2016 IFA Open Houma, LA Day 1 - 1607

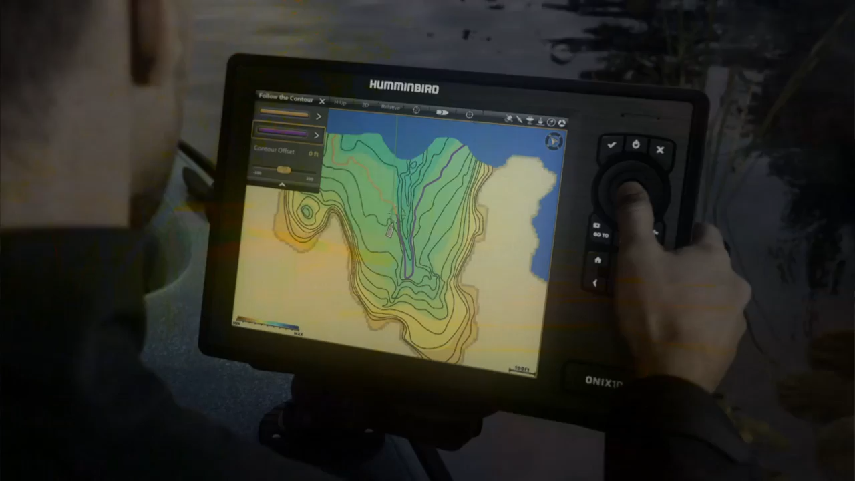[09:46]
Because when you know the unknown, you can do the unheard of. AutoChart Live.
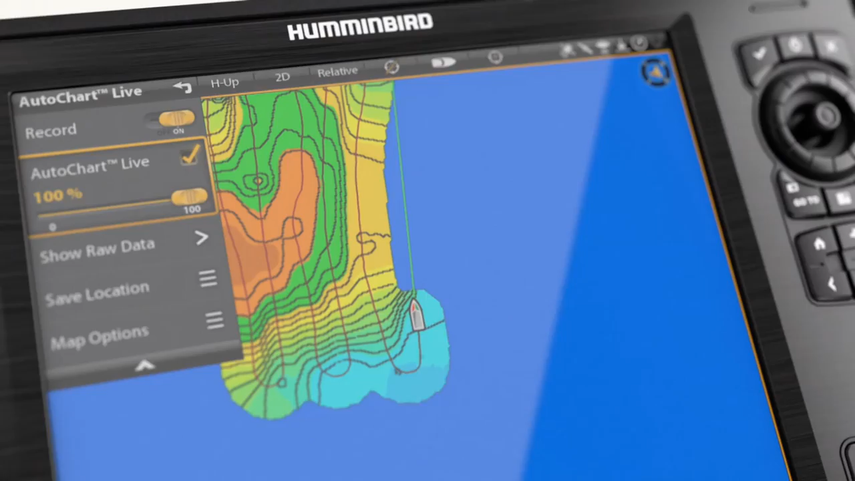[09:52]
Only with Onyx. Only from Humminbird. For years, they've quietly taken you where the fish are.